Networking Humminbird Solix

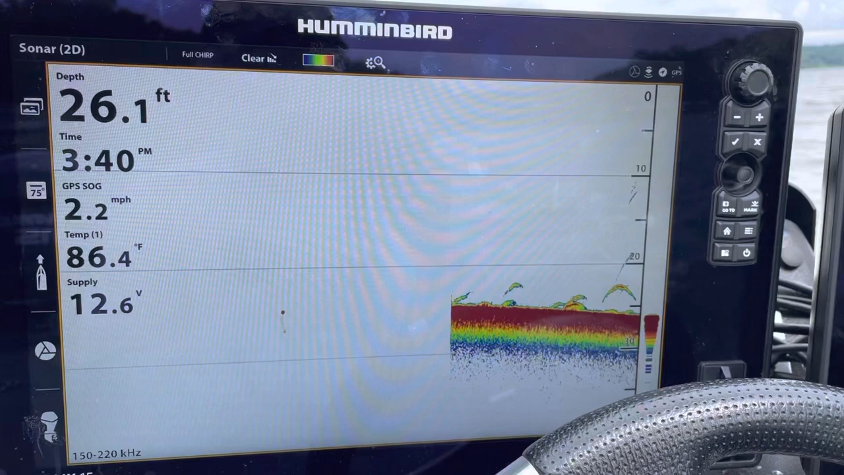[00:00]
On screen: depth 26.1 ft, water 86.4°F, speed 2.2 mph
All right, we're going to do a little video on how to sync two Solexes.
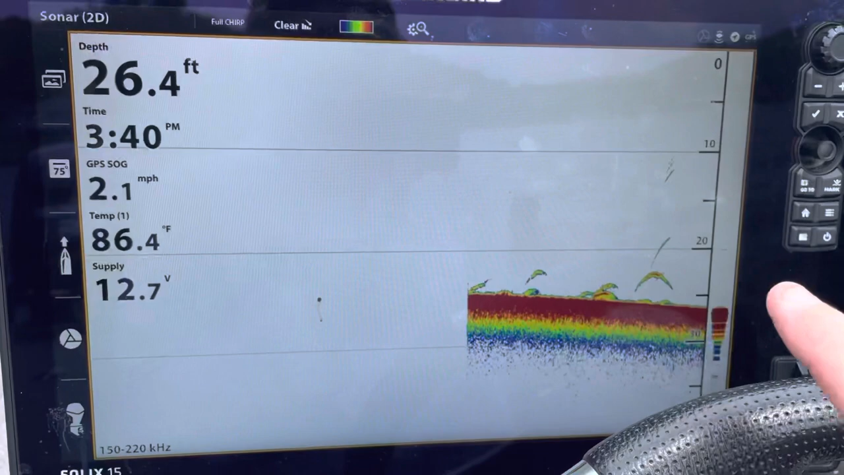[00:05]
On screen: depth 26.4 ft, water 86.4°F
I have a Solex 15 and a Solex 12. These are both Gen 3s, but that does not matter.
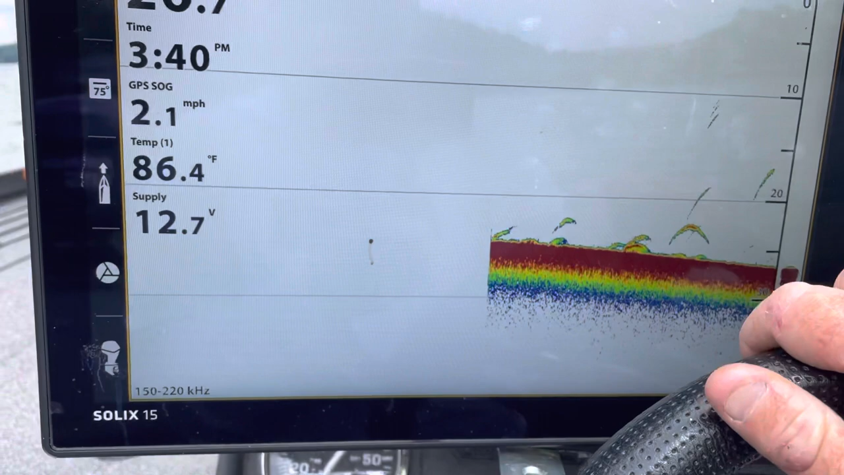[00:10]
On screen: water 86.4°F, speed 2.1 mph
I just did updates on both of these to 3.98.
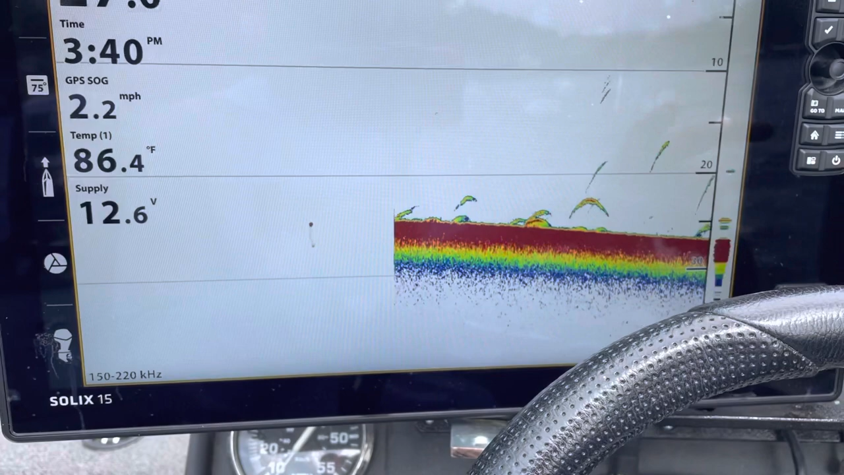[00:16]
On screen: speed 2.2 mph
My recommendation is I always take